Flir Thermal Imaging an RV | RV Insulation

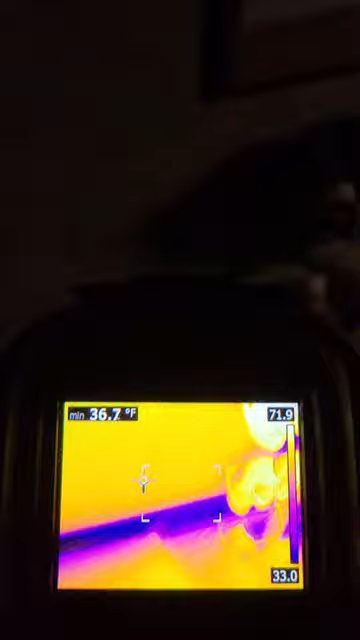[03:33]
On screen: min 36.7°F
again big framing member you got some coldness there but outside wall
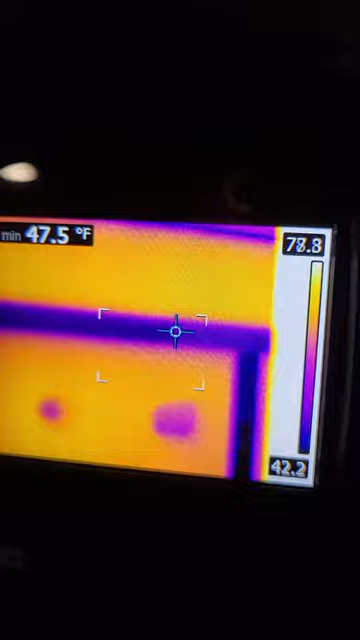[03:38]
On screen: min 47.5°F
there you see where our speaker is on the outside and a light
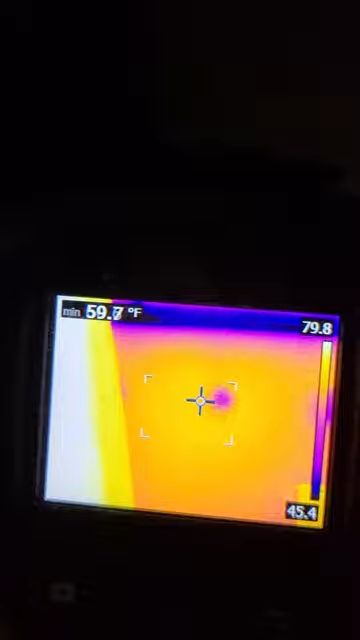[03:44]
and the other speaker so obviously when they install the
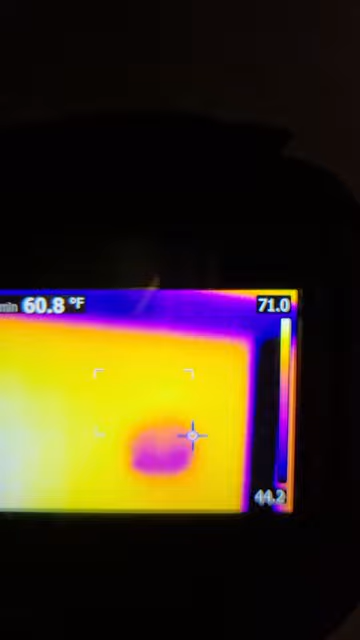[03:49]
On screen: min 60.8°F
speakers they need to put some insulation or cut out some of the insulation to support the speaker so there's that
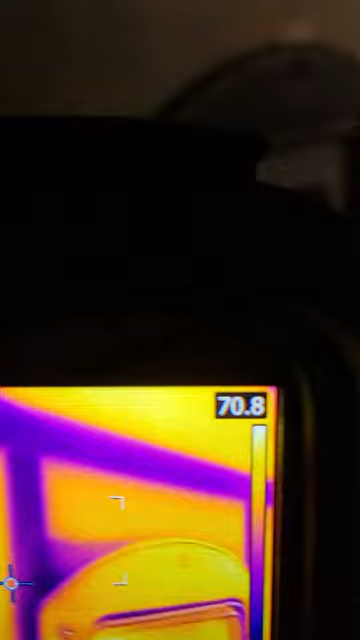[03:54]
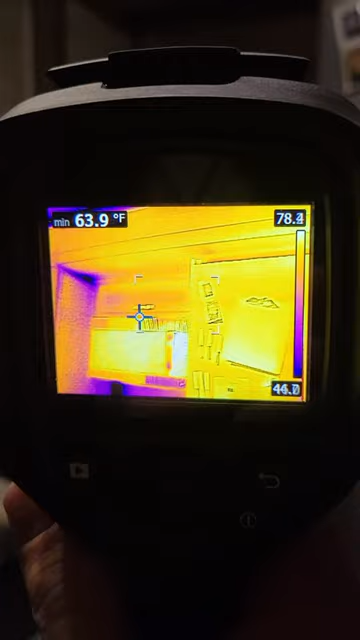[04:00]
On screen: min 63.9°F
overall the kitchen is pretty good just the corners of the slide
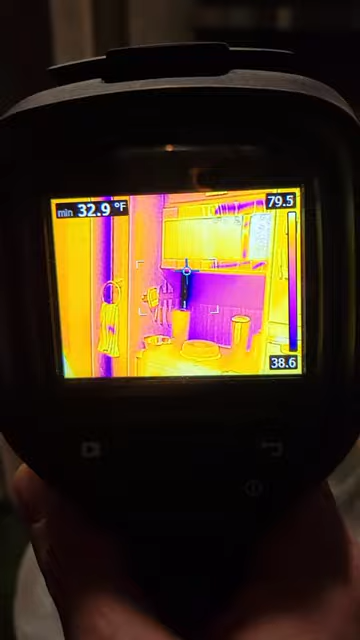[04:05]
On screen: min 32.9°F
and again we got the framing members and
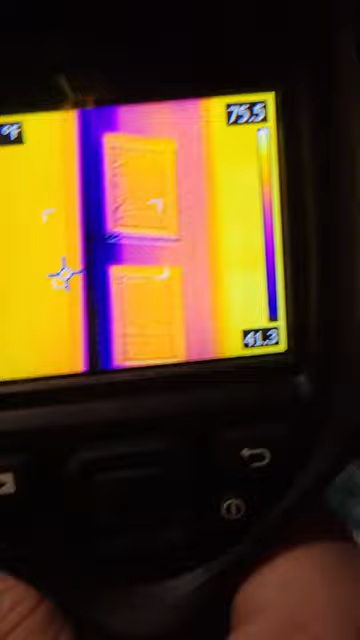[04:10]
right on the bottom edge here there's a lot of cold
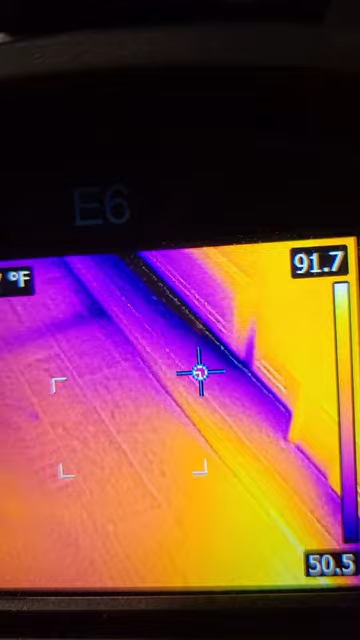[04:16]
it gets it looks like it's seeping out of the closets there you
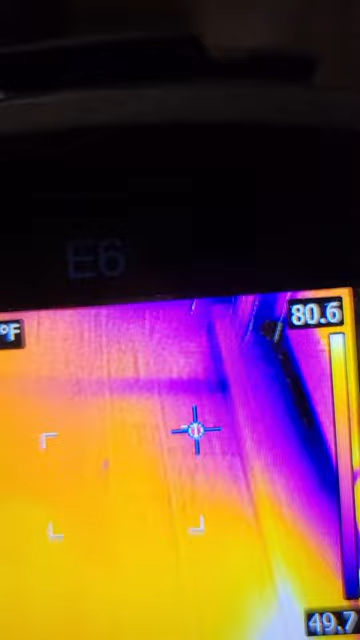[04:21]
can see where the framing the the cross beams on the RV frame
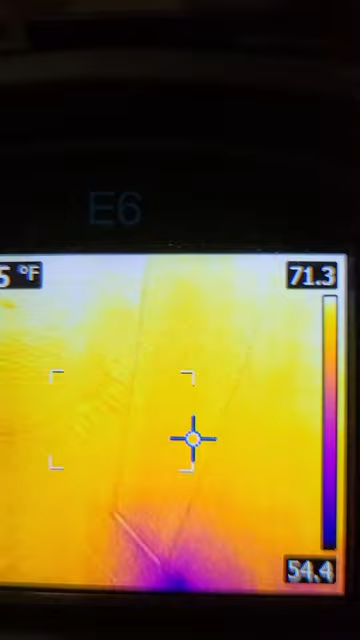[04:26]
are these are indicated by these lighter lines or
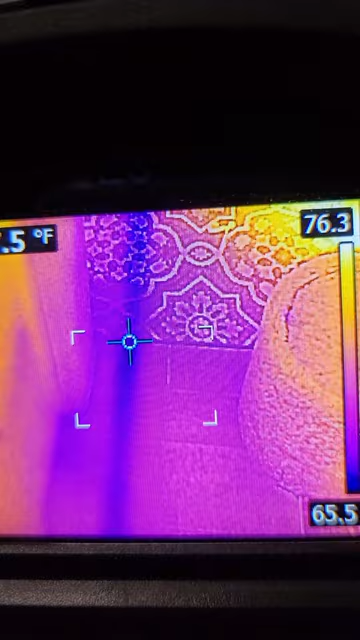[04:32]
darker lines here those are about 67 degrees
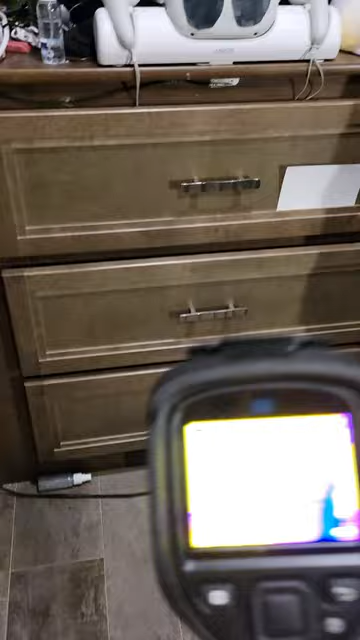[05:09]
furnace is running the vent is on and
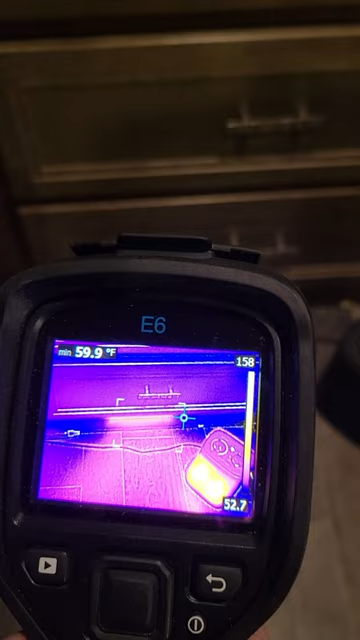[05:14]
On screen: min 59.9°F
it's uh let's try to snap to the coldest spot right now I could I could change that
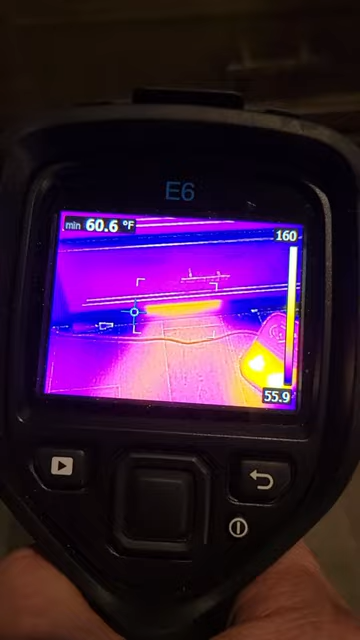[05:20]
On screen: min 60.6°F
but you can tell that you know it's blowing warm air but I did find that it's only about 60 sorry 85 degrees I measured that
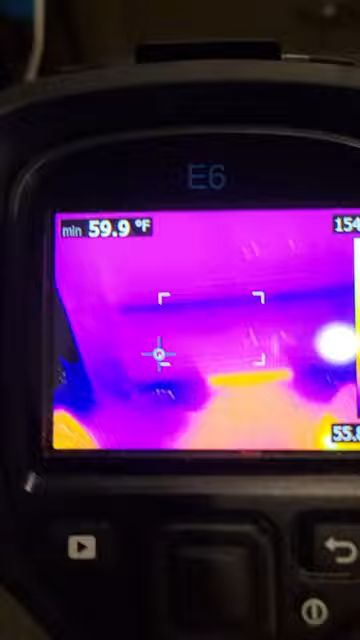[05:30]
On screen: min 59.9°F
earlier yeah it's 160 some
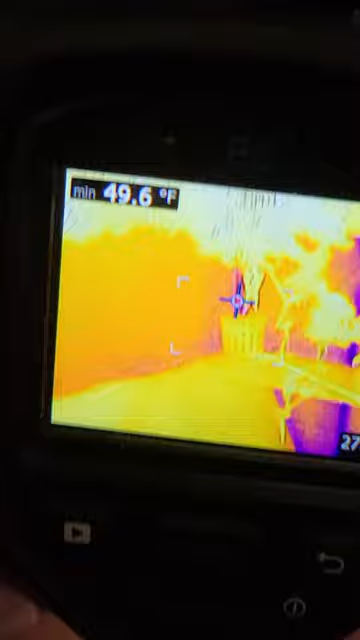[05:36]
On screen: min 49.6°F
odd degrees in the living room so the the length of the vent
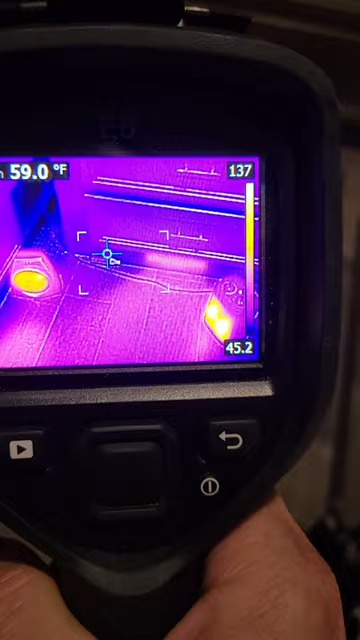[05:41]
or ductwork to get here really cools things down it's not super insulated
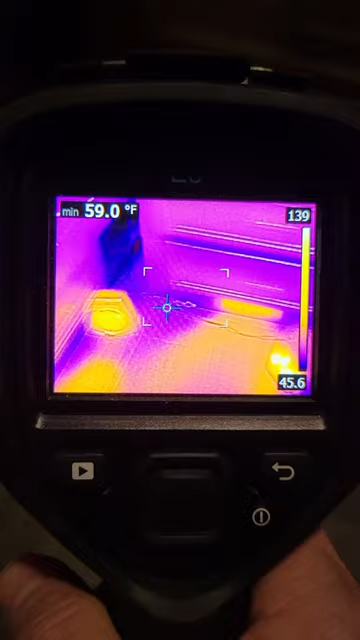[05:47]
On screen: min 59.0°F
on our underbelly we can see in the corner there that we've got some cold seeping
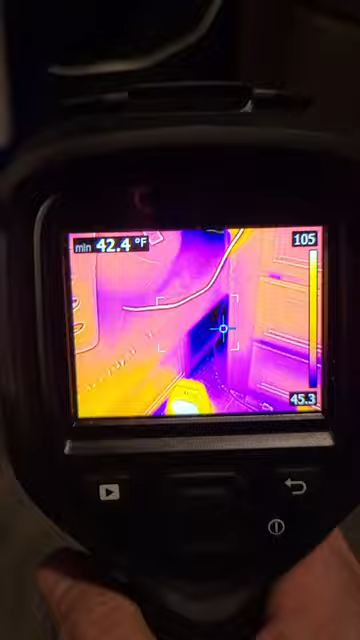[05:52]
On screen: min 42.4°F
through as well as here in the
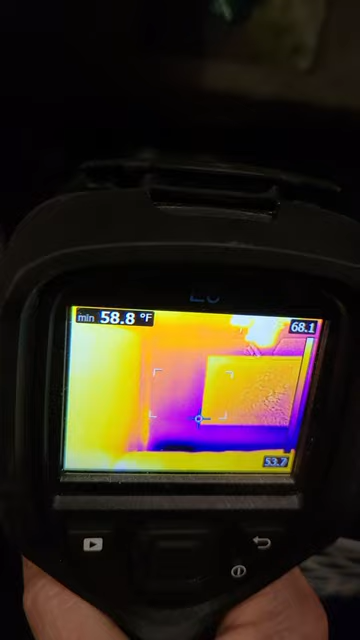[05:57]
On screen: min 58.8°F
back wall this is behind the outdoor kitchen so it could be insulated a little bit better
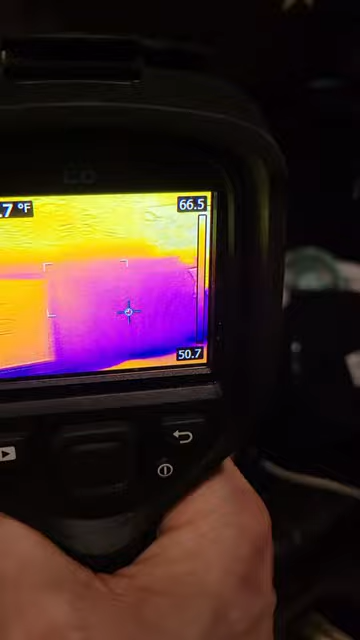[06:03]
but there are some insanely cold spots up here
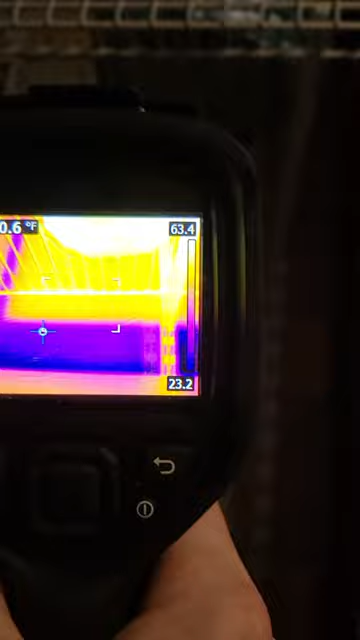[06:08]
we're talking 27 28 degrees there's no insulation in there whatsoever
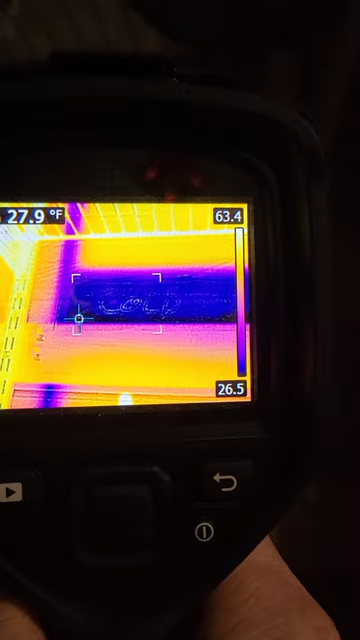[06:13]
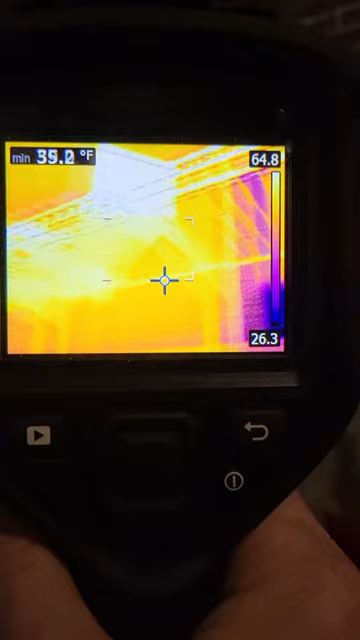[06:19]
and it's just small spaces because a lot of the a lot of the wall is warmer uh
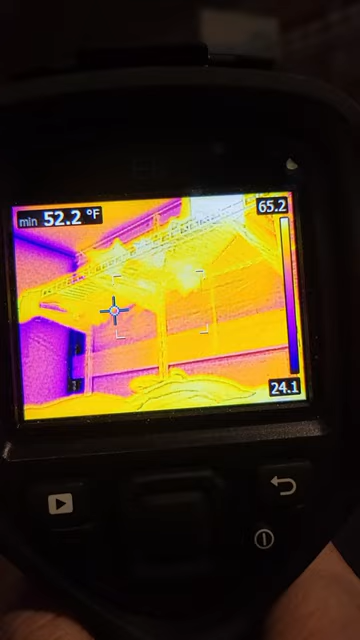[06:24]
On screen: min 52.2°F
52 degrees you know maybe a little extra insulation would be nice but
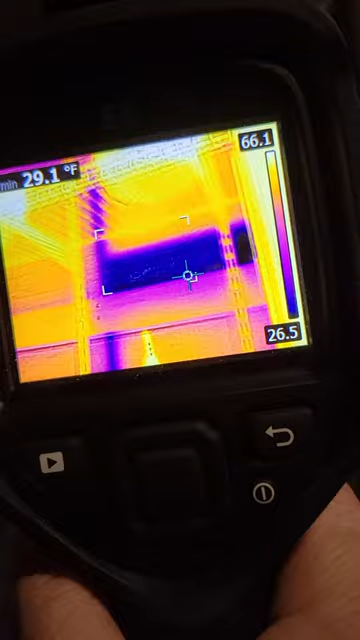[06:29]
On screen: min 29.1°F
28 degrees and then over here see if we can get this this is harder to do than I thought uh we're talking 19
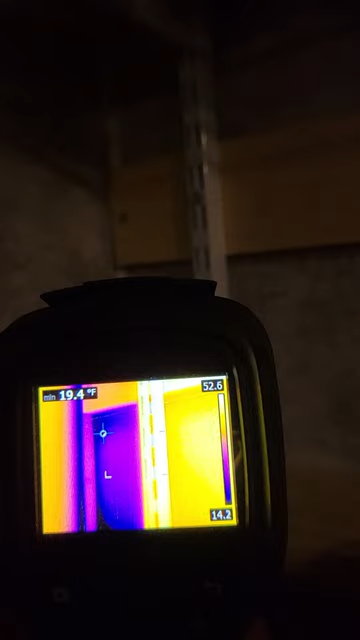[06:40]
On screen: min 19.4°F
if we point down there 14 degrees
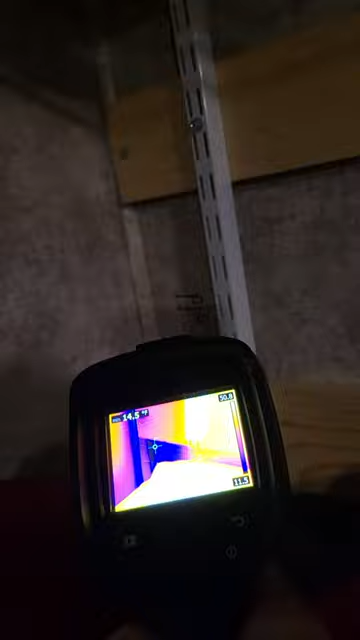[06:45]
uh seriously lacking insulation in that corner so I am going to
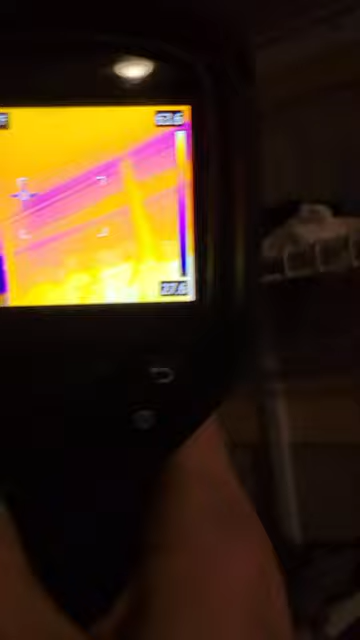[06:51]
try to figure out and there will be a video in the future on what I might be able to figure out to
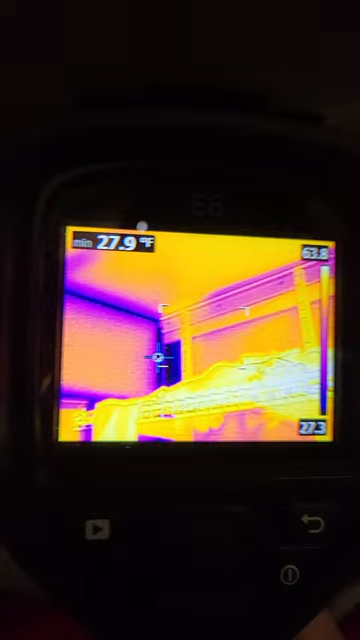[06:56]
On screen: min 27.9°F
to seal that up I might have to rent or buy a flare myself
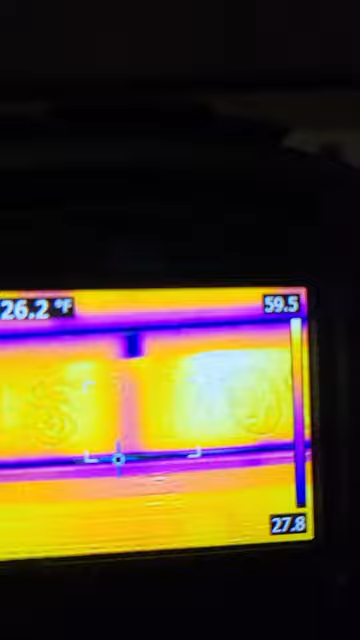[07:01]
um but yeah framing members and then when I jump down from here uh we've got another big section here
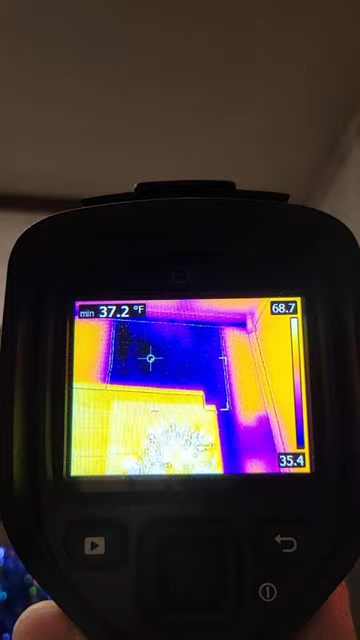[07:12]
On screen: min 37.2°F
uh that is significantly cooler than the rest of the uh wall so if I can figure out how to uh seal